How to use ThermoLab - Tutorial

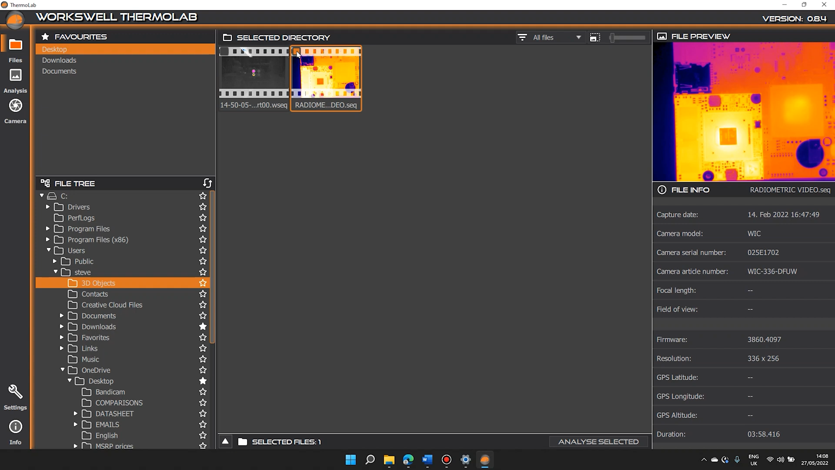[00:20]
The video is now loaded into Thermolab. We can zoom in and out as required. These are the saving and export tools. These are the ROIs. ROIs are regions of interest which calculate the lowest, average, and highest temperatures within its borders. We can give each ROI a different color, it's not important right now, but when we start to view the graphs it will become more clear.
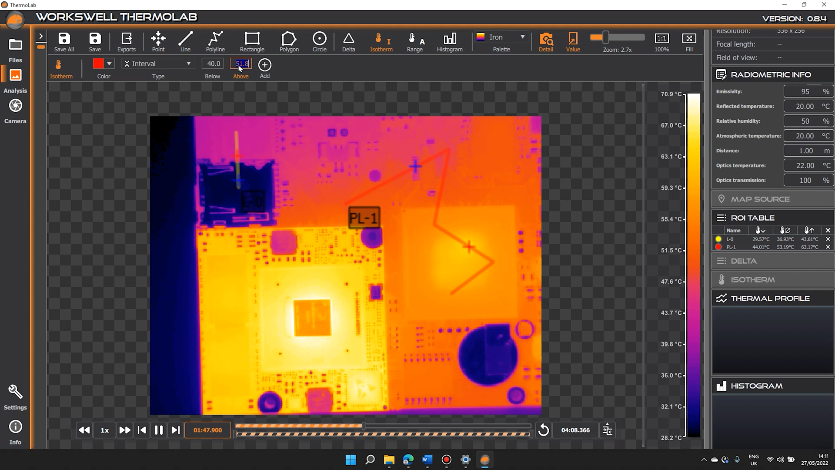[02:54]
On screen: scale top 70.9°C, scale bottom 28.2°C
the software will automatically show all pixels in your chosen color in the image or video. You can use the temperature range slider to fine tune your selection. Not at all. Not at all. Not at all. Not at all. Not at all. Not at all. Not at all. Not at all. Not at all. Not at all. Not at all.
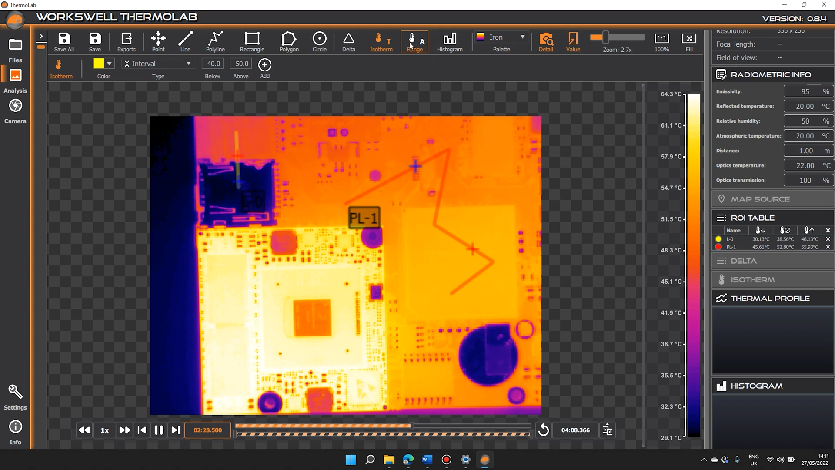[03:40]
On screen: scale top 64.3°C, scale bottom 29.1°C
Automatic mode is the default setting. In manual mode you can customize the temperature range with the temperature range slider. So if I set the maximum temperature from this video, and we'll set a minimum about 30, everything below 30 will be shown in black like these two reflective metal components. They aren't this cold but they are reflecting the ambient temperature and made of metal so they have a different immessivity to the rest of the circuit board.
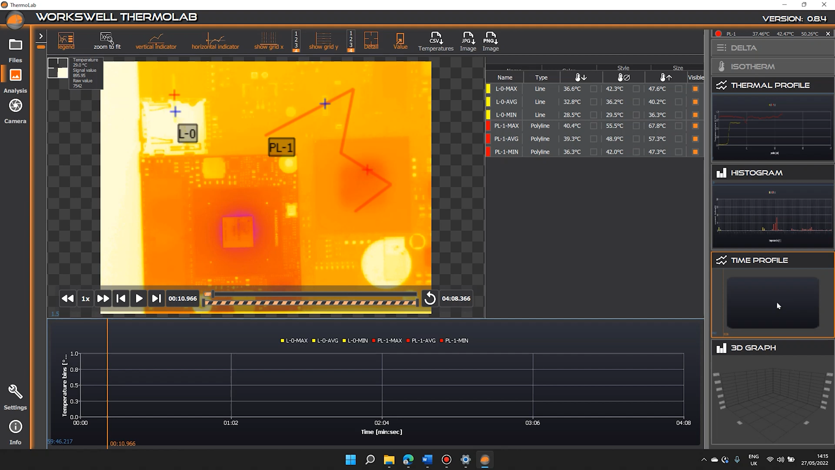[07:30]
It also contains the raw data from the processors. As it processes the graph it has to calculate everything based on emissivity, reflected temperature and more. So don't be surprised if it takes a little time to plot the graph in detail. It is possible to speed it up, but we may begin to lose data if your PC's processor cannot keep up. It is only by allowing the full video to run through fully that the graph will be rendered perfectly accurate pixel by pixel. We only want the maximum temperature, so I will cancel the other curves. Minimum, average, minimum and average.
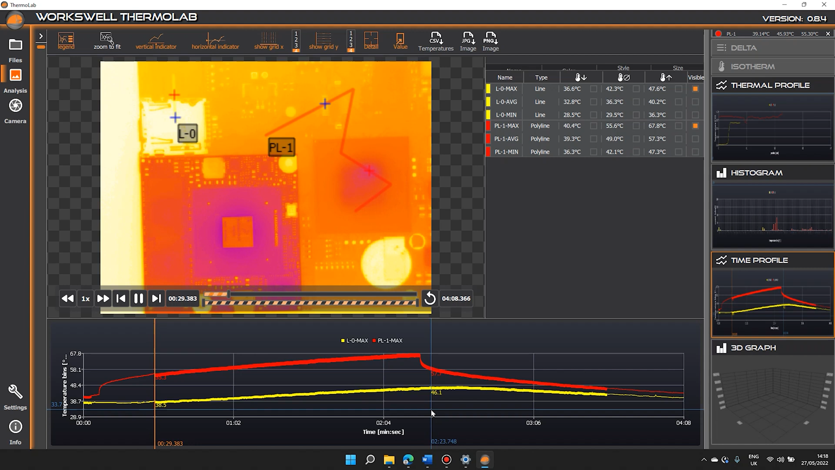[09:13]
In the video we found the maximum temperature and we watched what heats up where, but ultimately the maximum temperature is the number we are interested in. You can export the graph in Excel and you can run that graph again and adjust the length to fit nicely with presentations.
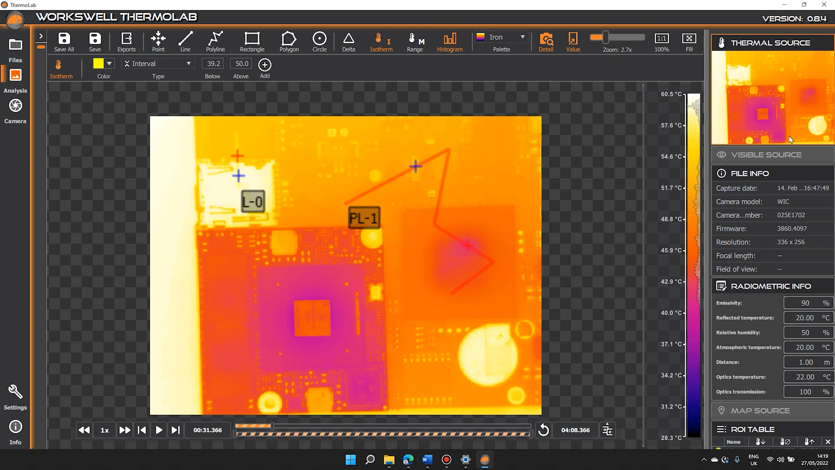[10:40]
On screen: scale top 60.5°C, scale bottom 28.3°C
If we go back to the thermal source, I usually save a thermal image because I may want to edit it later, adjust the temperature scale, change the palette or put in some isotherms.
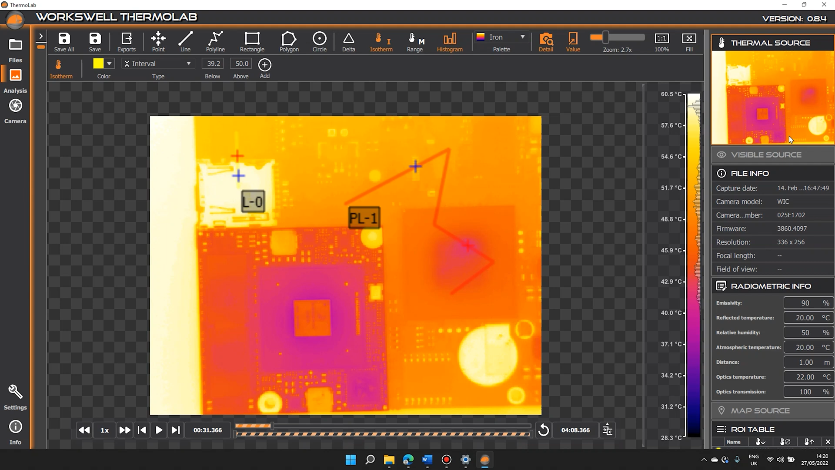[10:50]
On screen: scale top 60.5°C, scale bottom 28.3°C
A radiometric image file is also much bigger and takes up more disk space and not everyone can open it. Settings on the lower left of the screen.